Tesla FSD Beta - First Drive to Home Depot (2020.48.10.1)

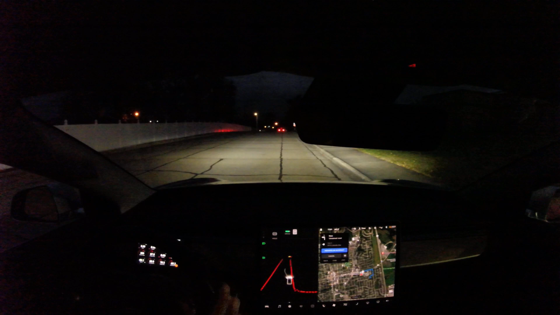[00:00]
okay welcome back we're gonna try going someplace else I'm just gonna use voice nav here and I'm where do we go I don't know take me to Home Depot okay 2.6 miles that's the closest one and the nav in this case is actually gonna take us straight to the front door right it's kind of mapped we'll see we'll see if it does right so okay
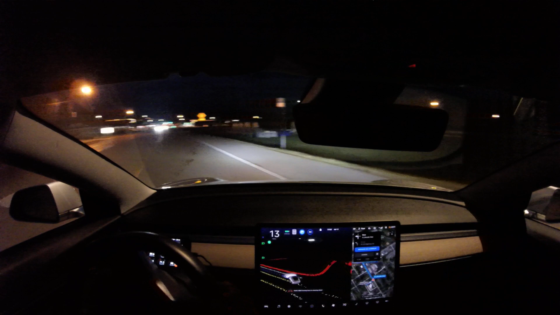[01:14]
okay not quite the smoothest drive there but very good I mean the moment I saw it was clear it went it just stopped unnecessarily so really like at the perfect moment that it was clear and safe to do so it went so for some reason it it stopped there okay that see that car cut the corner makes you a little bit nervous it was fine oh man I'm
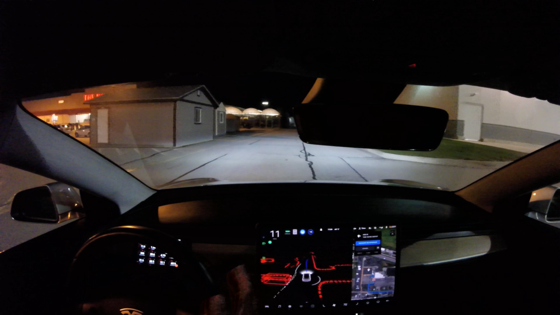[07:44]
I would have taken okay there's a person up there let's slow this thing down we don't need to go 25 we don't even go we can go 13 okay so yeah I pay attention to how I drive I typically drive through parking lots about 12 to 13 miles per hour here's kind of a curb that's really hard to see I mean it's easier to see now look at this look at this okay it's jerky it's a little bit jerky right now we don't like we don't go left go left go left okay okay great oh my gosh look at this we are at Home Depot we are front door Home Depot I what did I do I said navigate to Home Depot we select our destination we turn on full self-driving I mean do I reset this thing I don't know but it was seven minutes ago complete magic magic